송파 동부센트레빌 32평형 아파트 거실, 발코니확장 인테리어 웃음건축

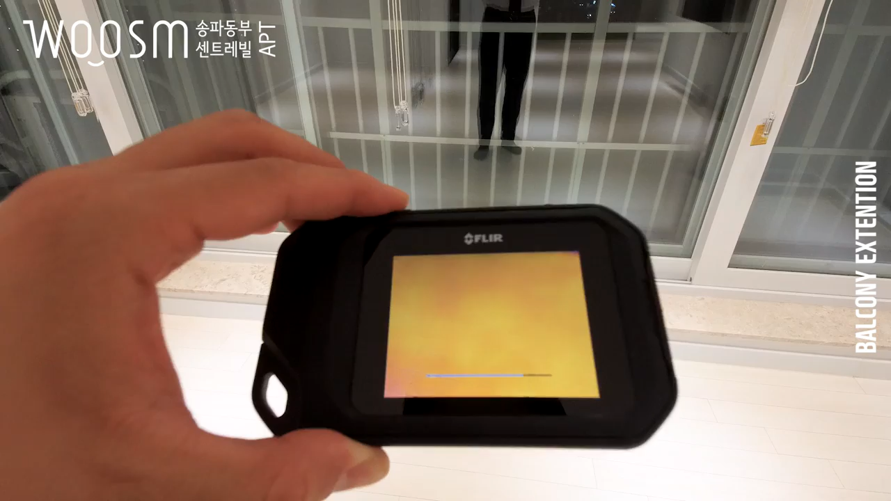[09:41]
많이 발생하지는 않지만 한번 어쨌든 이걸 통해서 한번 보도록 하겠습니다
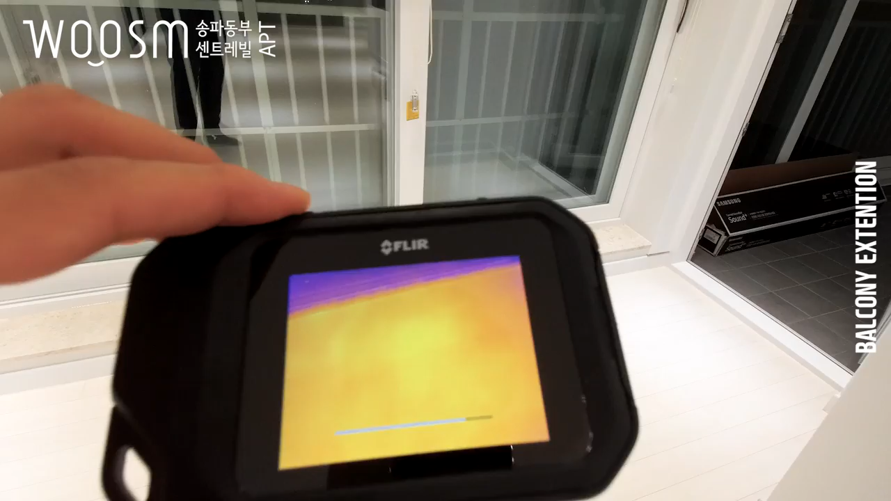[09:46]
발코니 확장한 구간에 전체적으로 이렇게 지금 노란빛이 쭉 돌고 있죠
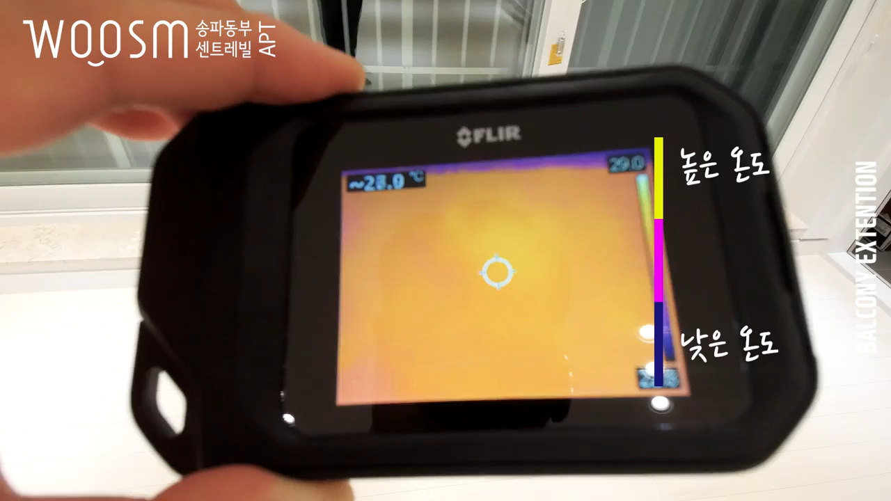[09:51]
On screen: spot 28.0°C
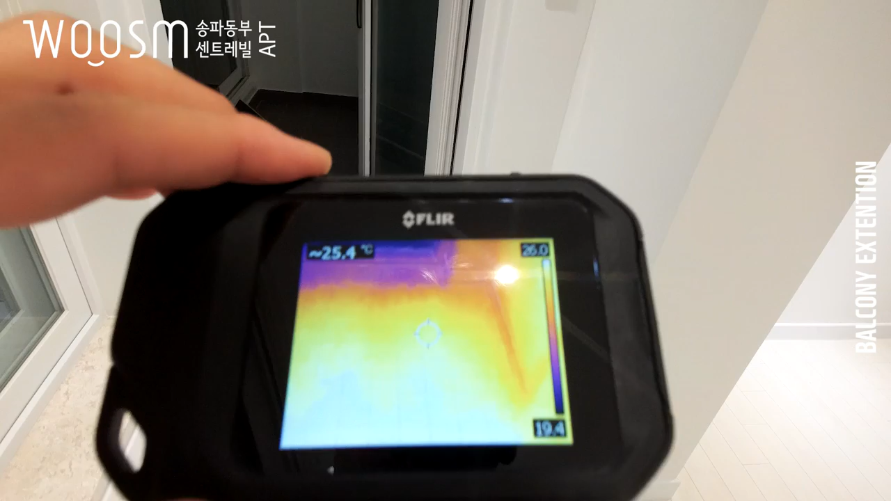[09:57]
On screen: spot 25.4°C
창문틀 주변은 가장 취약한 부분이라서 저 부분은 지금 이렇게
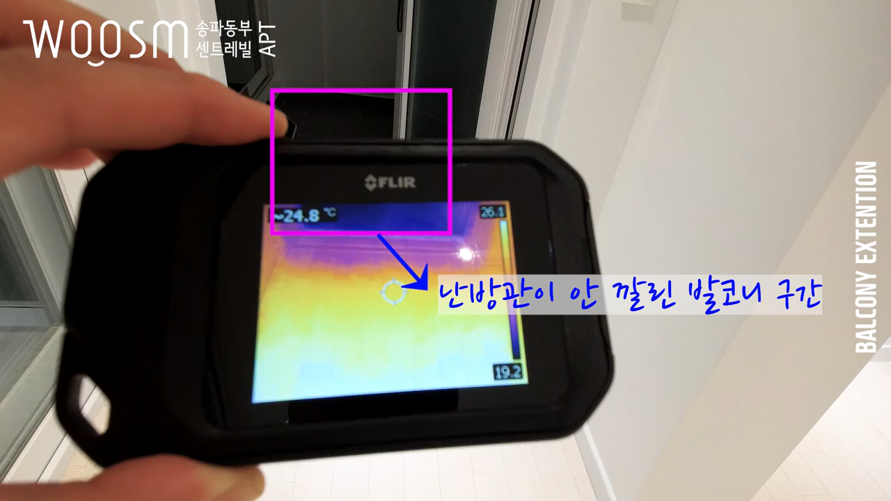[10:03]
빨갛고 검정색 보랏빛이 도는데가 이제 저렇게 냉기가 이렇게 들어온다는 얘기고요 실제로 이제 발코니
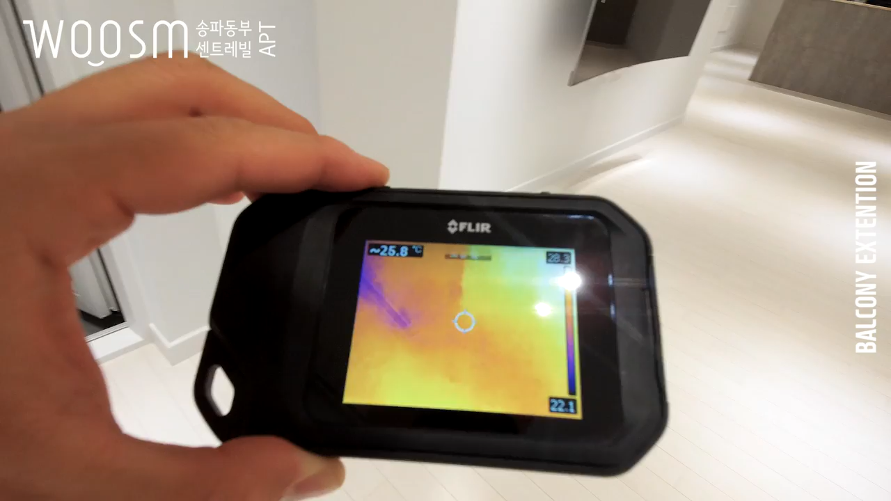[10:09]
On screen: spot 25.8°C
확장되었던 구간들에 보시면은 전체적으로 동일한
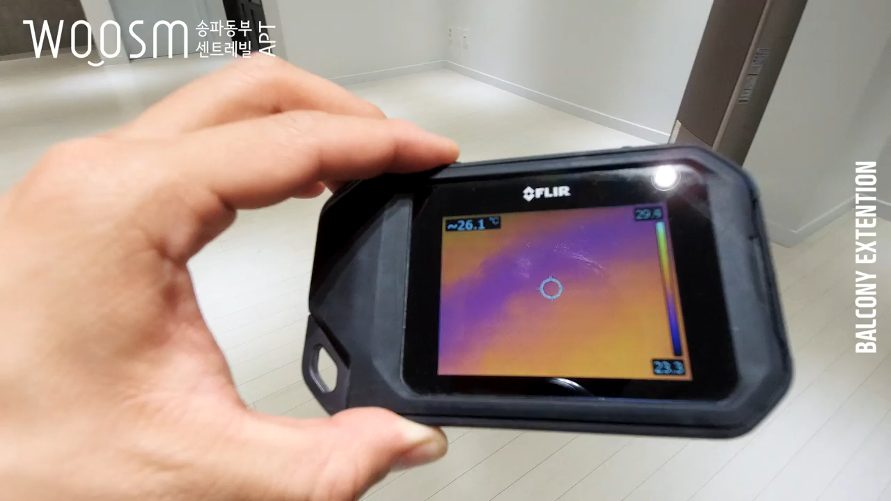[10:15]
On screen: spot 26.1°C
빛을 보이게 되고 지금 보이시는 여기 기준 샤시가 설치되어 있던 부분은
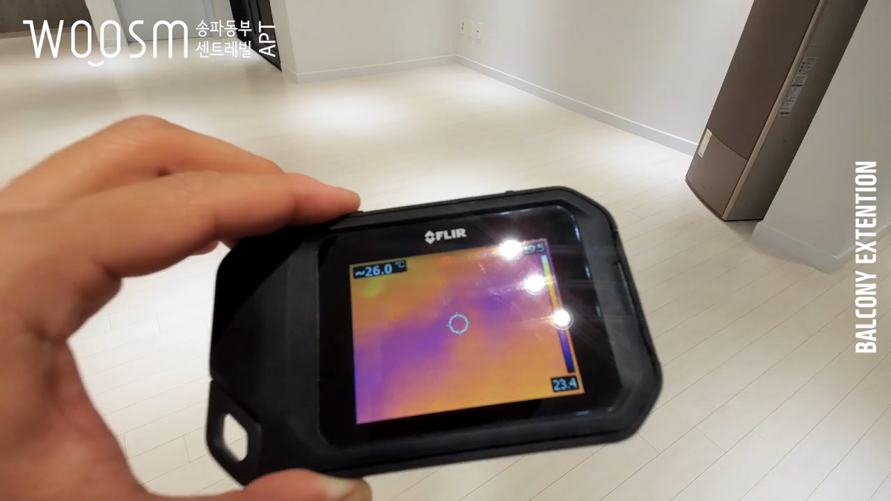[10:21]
보랏빛이 돌죠 여기는 이제 저희가 배관을 설치를 했는데 그 사이 간격이 상대적으로 넓어서
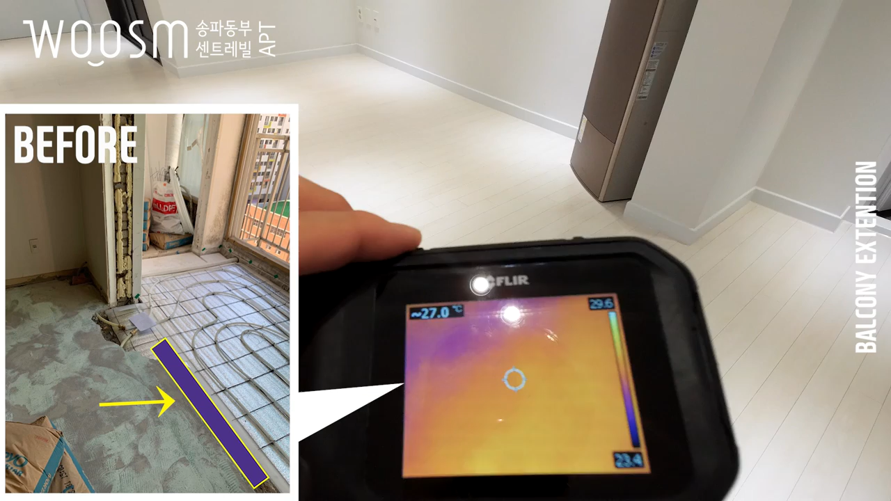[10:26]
On screen: spot 27.0°C
이렇게 보여지는 것 같습니다
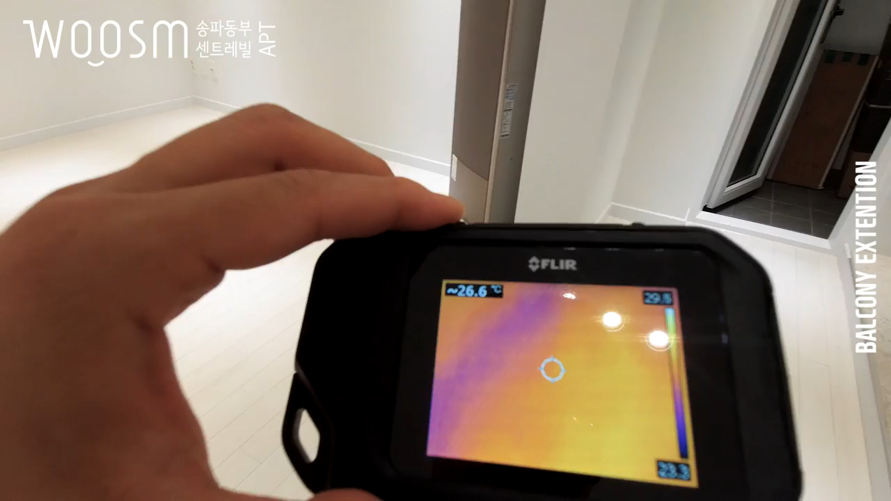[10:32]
On screen: spot 26.6°C
그리고 끝부분까지 잘 설치되는지 한번 보겠습니다
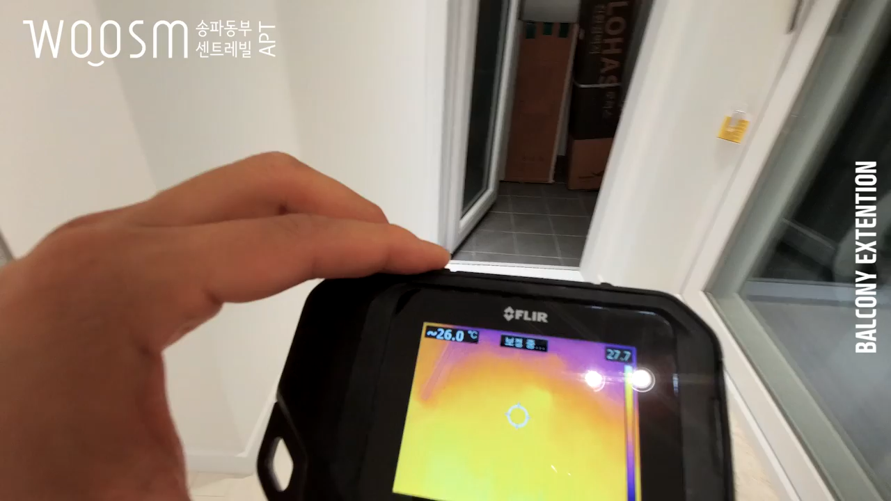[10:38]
On screen: spot 26.0°C
전체적으로 고루고루 난방관이 잘 설치된 것을 볼 수가 있습니다 솔직히 이걸로 볼 수 있는 게 굉장히 많아요
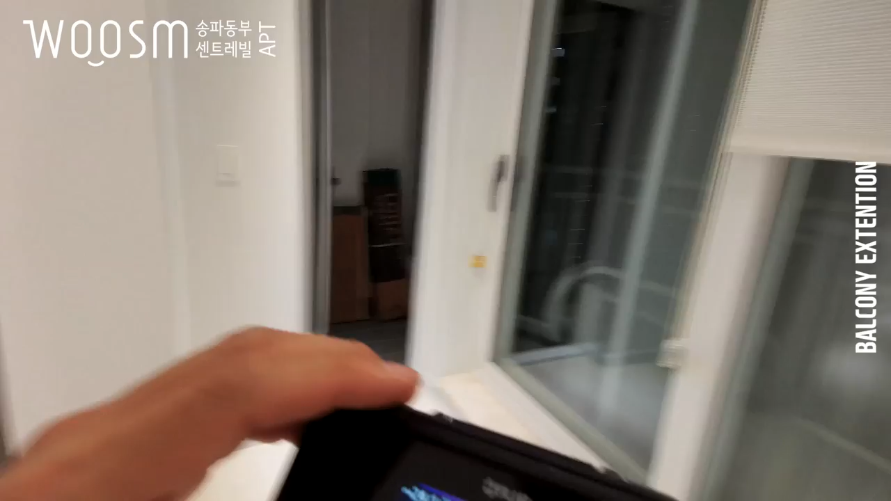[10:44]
보시면 이렇게 샤시를 설치하고 나서 샤시 설치가 어디가 혹시
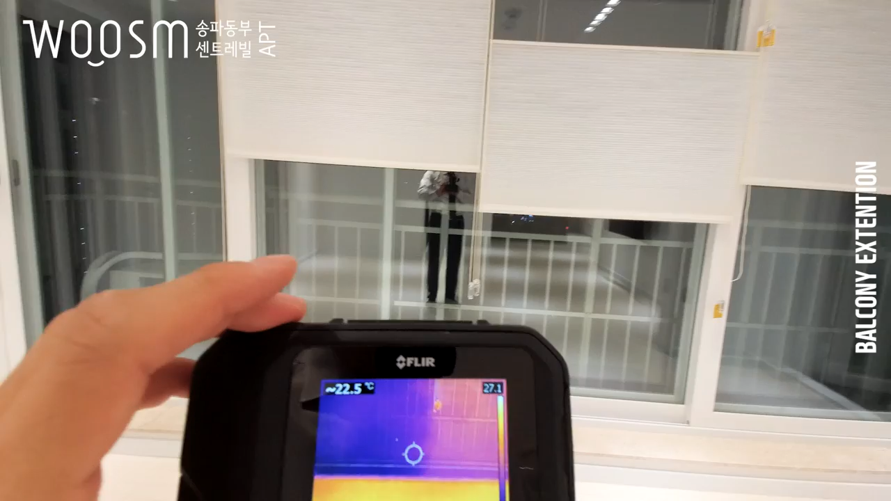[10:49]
On screen: spot 22.5°C
취약하게 됐는지도 이 영상을 통해서 이렇게 보실 수가 있습니다
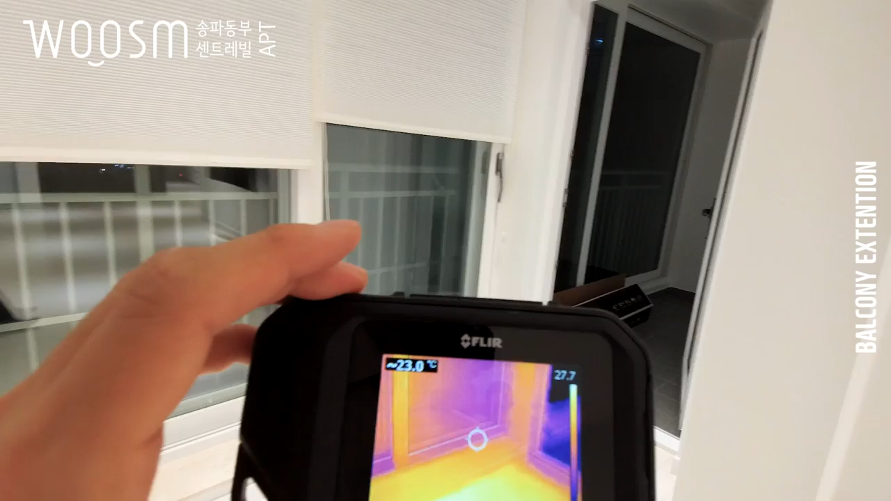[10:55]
On screen: spot 23.0°C
이 영상을 보는 김에 이제 한 가지 그냥 팁을 말씀드리면 보통은 샤시의
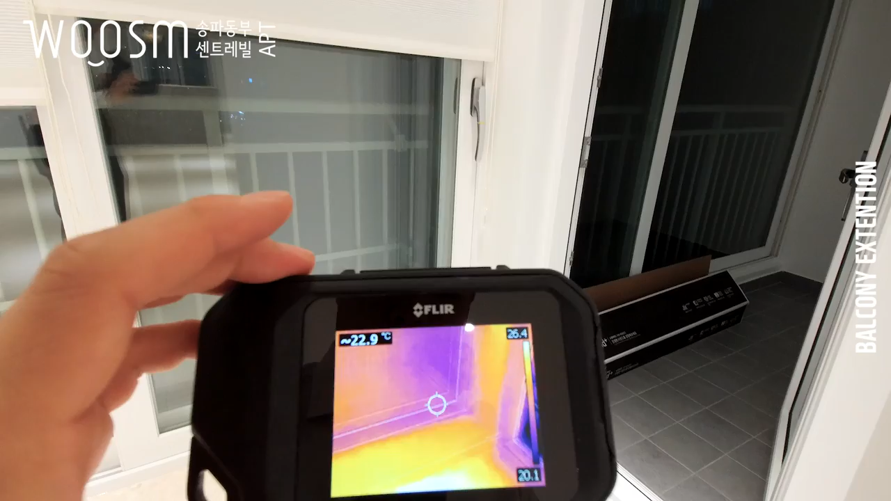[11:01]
On screen: spot 22.9°C
모서리 부분이 단열이 안 되는 경우가 많습니다 특히 이중창
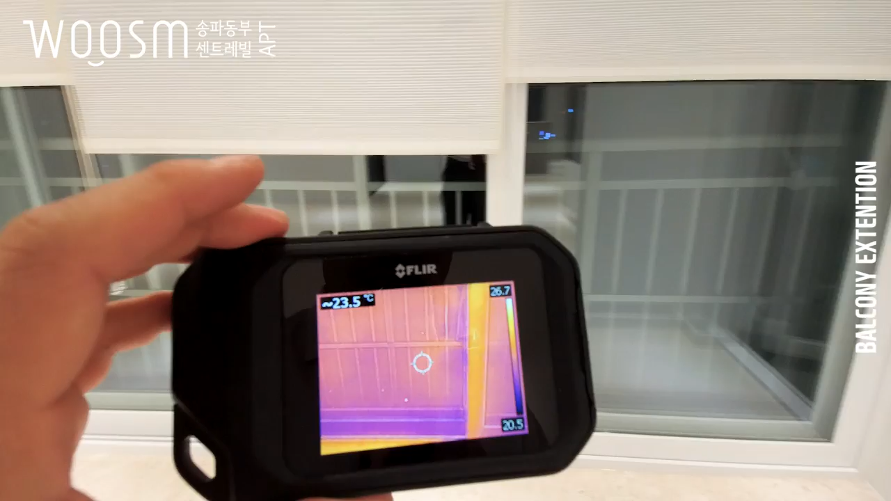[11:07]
On screen: spot 23.5°C
하이샤시 같은 경우는 그렇습니다 이런 단열이나 창에
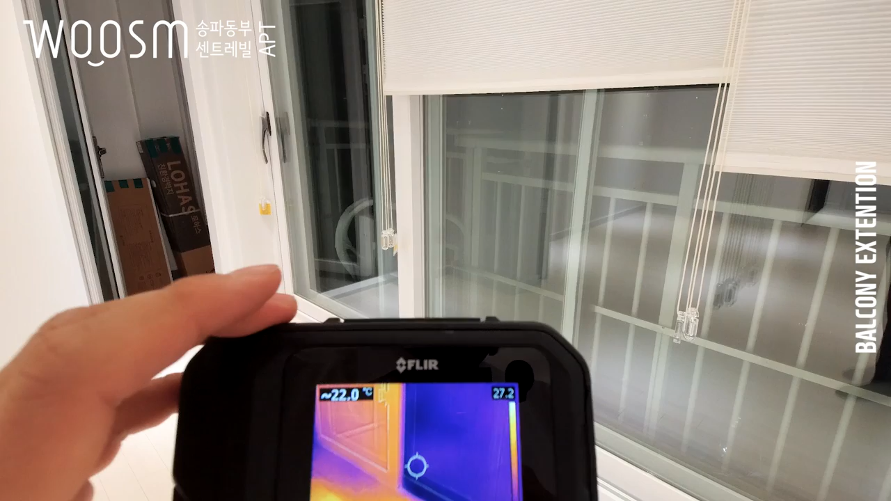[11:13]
대한 부분은 나중에 추후에 이 부분만 조금 자세히 다루도록 하겠습니다 보시다시피 발코니 확장이 굉장히 잘 되었고 따뜻하게 시공이 잘 되었습니다